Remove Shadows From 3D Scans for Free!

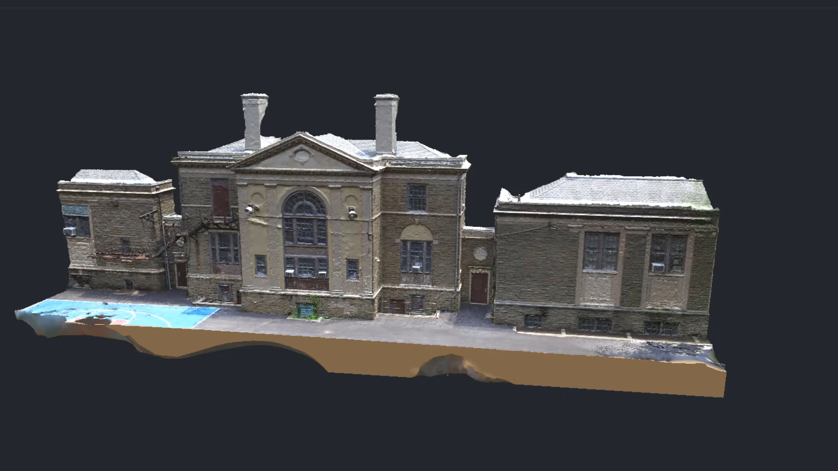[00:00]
Hey guys, remember a while back I did this 3d scan of this building and
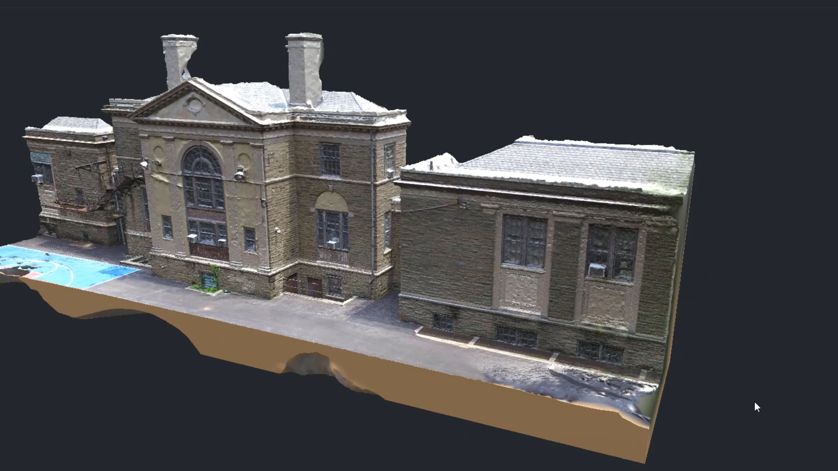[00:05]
in that video I talked about how there were shadows in here because it was a sunny day and
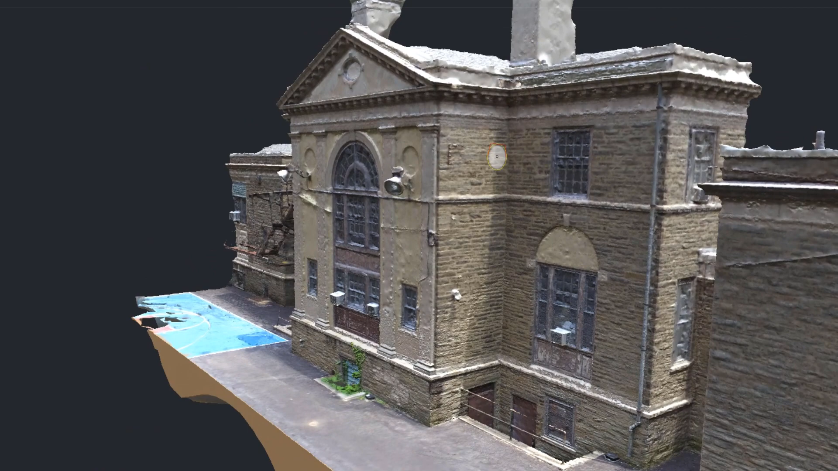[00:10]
I said that I had an idea on how to get rid of those
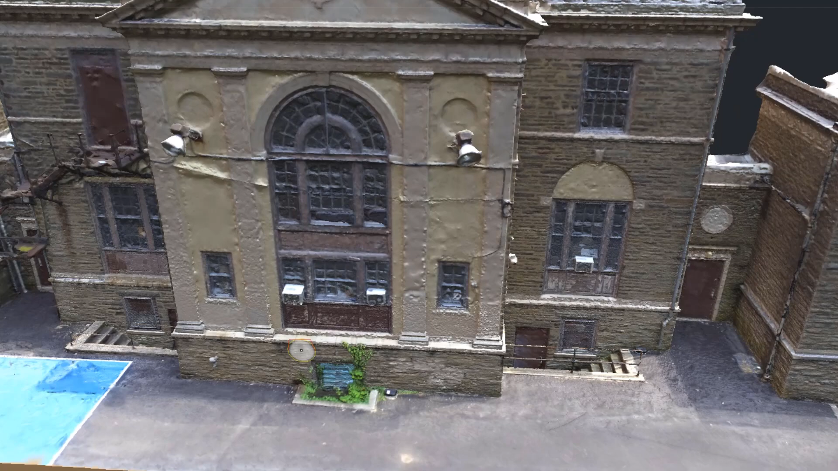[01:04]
let's take a look at how that works and we can get rid of some shadows Not on this particular scan.
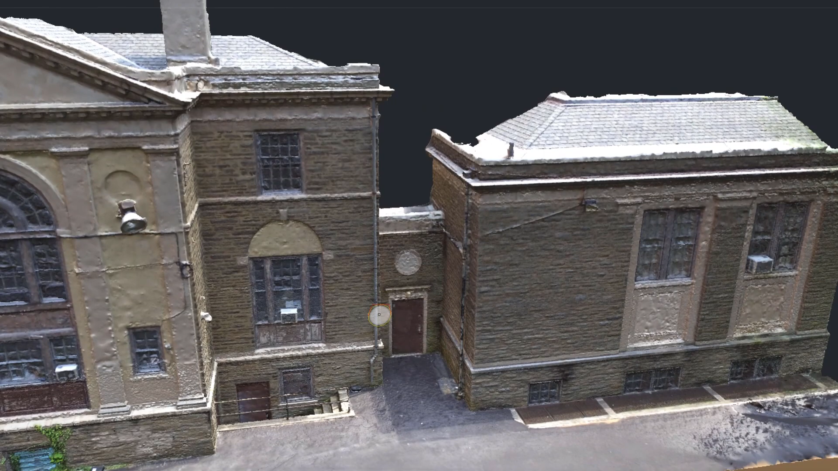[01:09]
I'll choose another one that's a little easier to show for demonstration purposes So let's get on with it
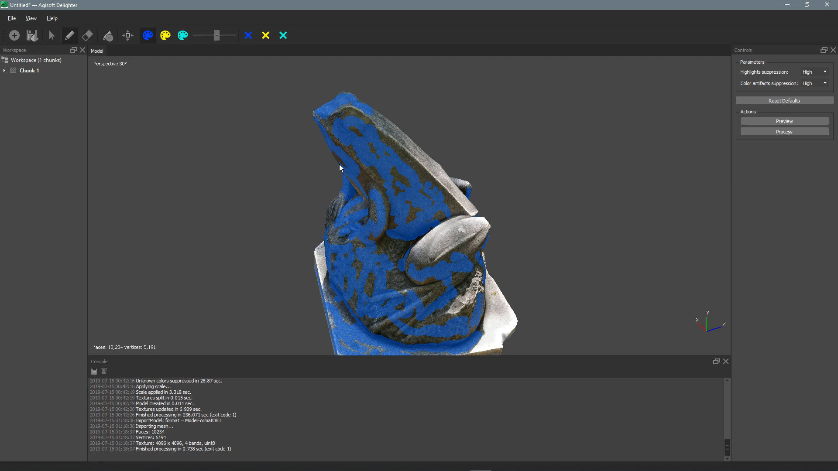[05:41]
And get inside that little crevice And get over here And that's And that's Pretty much it
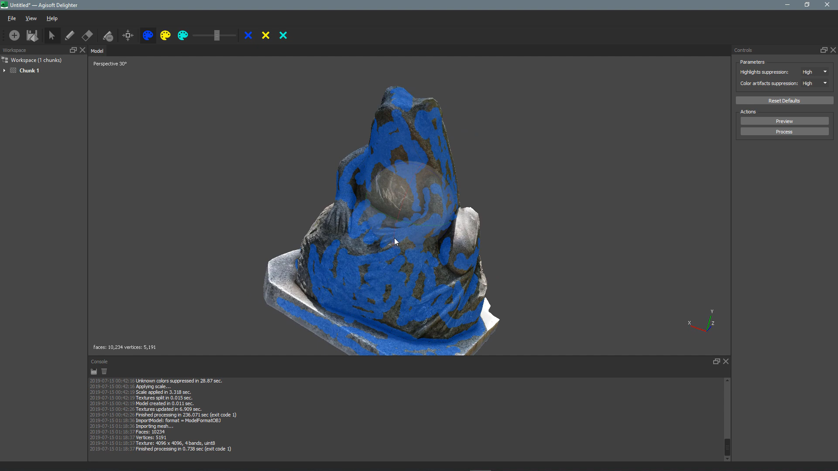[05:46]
Get this hand a little bit A little froggy hand
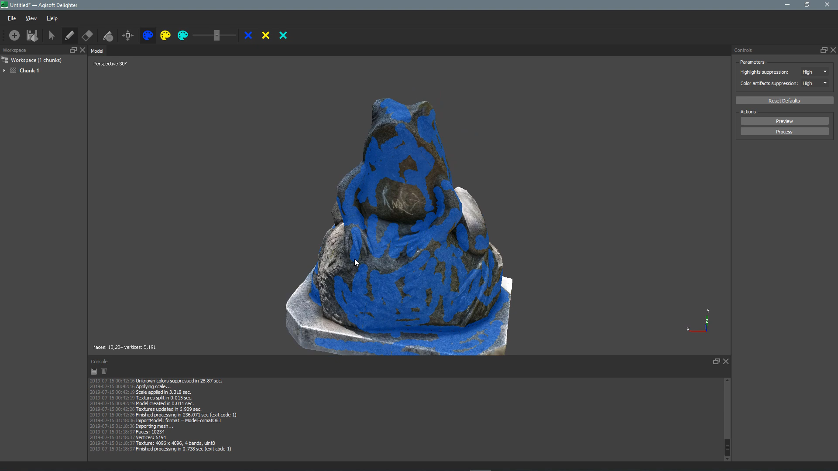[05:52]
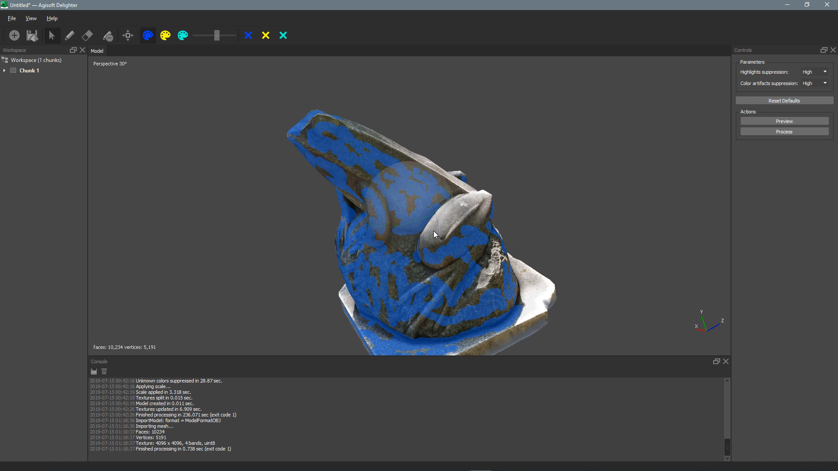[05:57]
Okay So that's Pretty much all the shadow areas
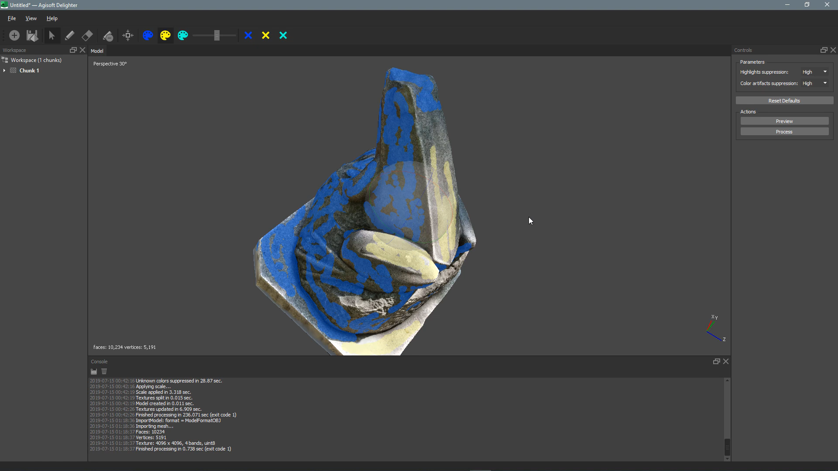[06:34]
Let's move this a little bit I'm gonna move it With the right mouse button Okay, draw with the pen in there
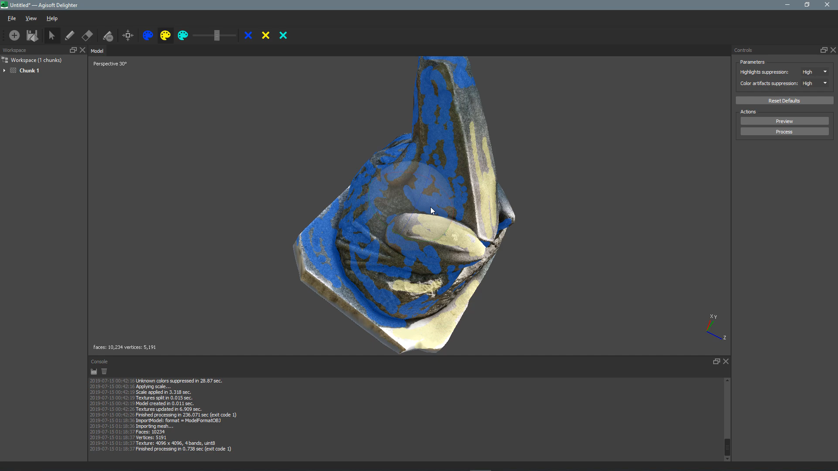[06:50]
Let's rotate a little bit more
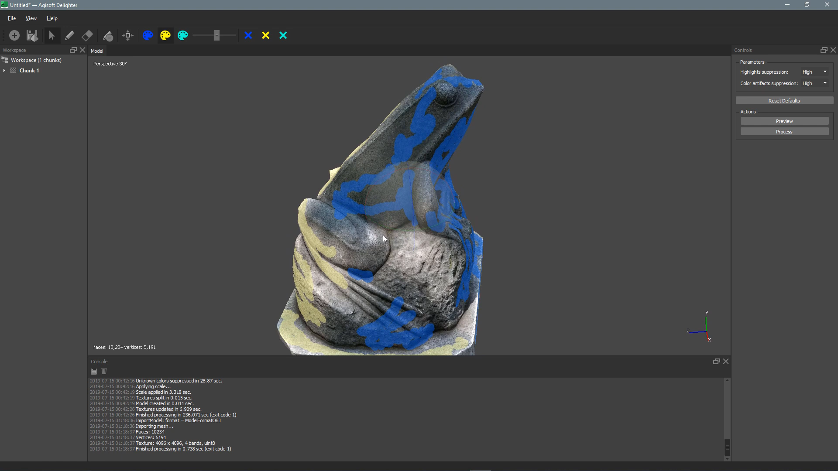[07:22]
And we're almost done Just gonna scribble over here A little bit there
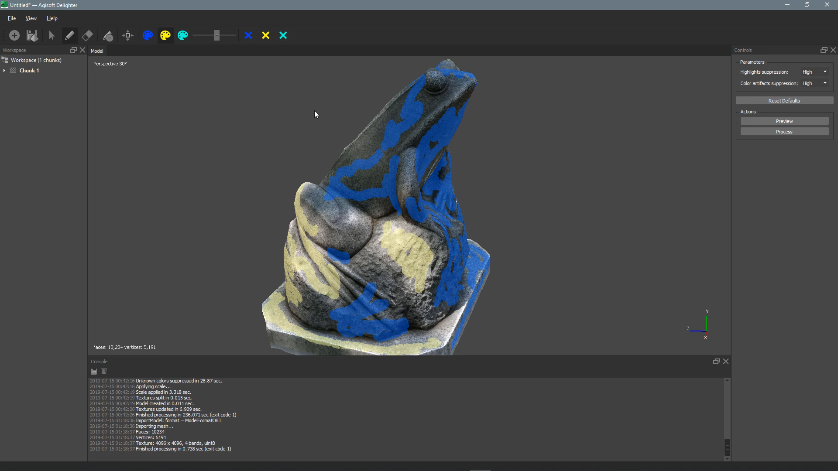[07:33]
And I'm gonna add a little more shadow Down here So I'll click the blue palette And just Scribble a little bit more
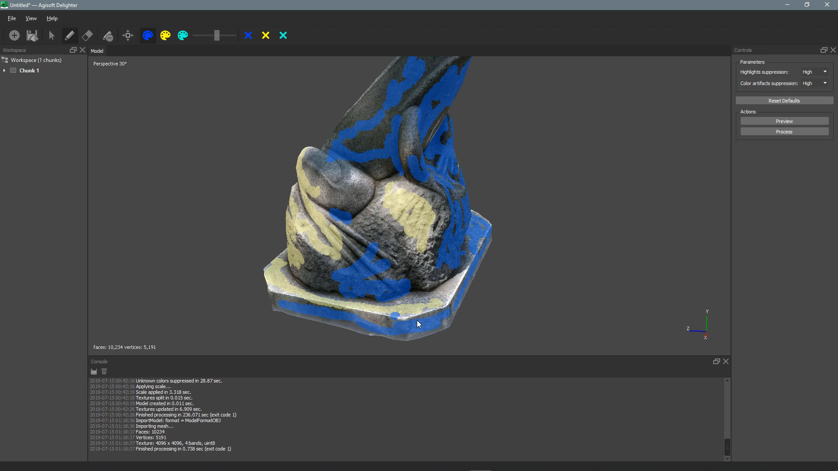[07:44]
And just Rotate around
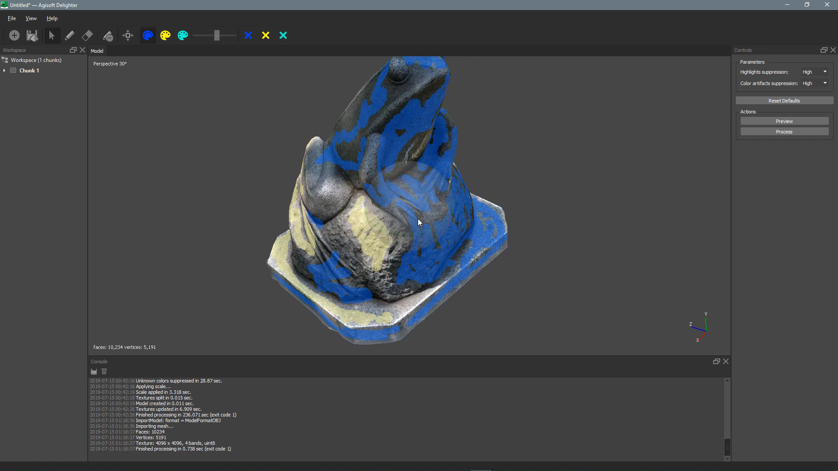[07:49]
Make sure I've got everything I want A little bit more sun here And a little more shadow over here
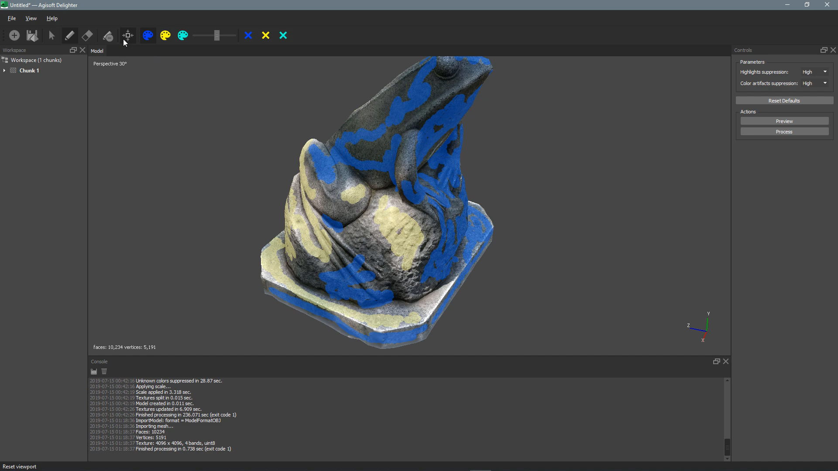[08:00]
And that's looking pretty good
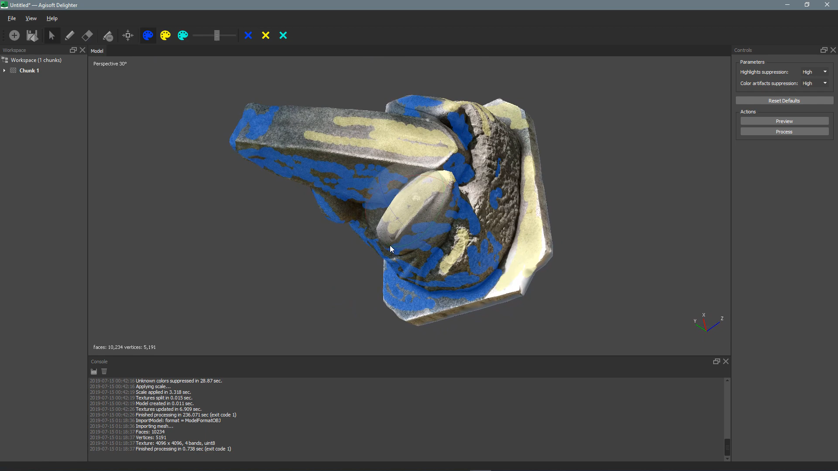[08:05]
Covers pretty much every major area Now if I have an area that I don't want it to look at I can use this green palette And I'll reduce my brush down a little bit